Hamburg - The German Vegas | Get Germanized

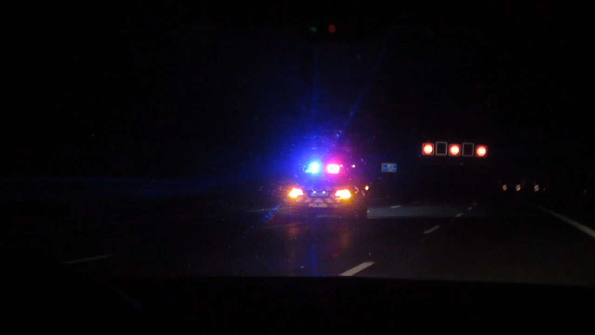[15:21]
The German police says Vollsperrung, means like, yeah, was heißt das, Peter? Road closed. Road closed, yeah. And he's just driving in front of us, not letting anyone overtake for like ages already now. We're gonna go to Mecca's and eat something, I think. We tried, but we failed. We tried, but we failed, yeah. when we tried, he said like, nope, keep your distance. That's what it said on this little, I don't know if you can see it. It says stuff on there. Bin der Erste.
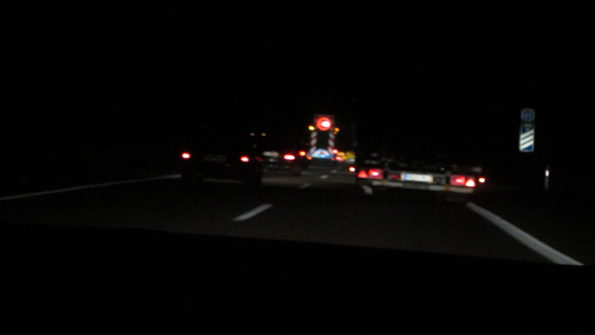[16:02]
And now, as if the police thing wasn't enough, there's a Schwertransport. Something that's broader than two lanes on the Autobahn. Which means we have to drive behind it with like 90 kilometers an hour, which is like, I don't know, 170 miles an hour? How much? I don't know. Stupidly slow. Stupidly slow, that is. For us, at least.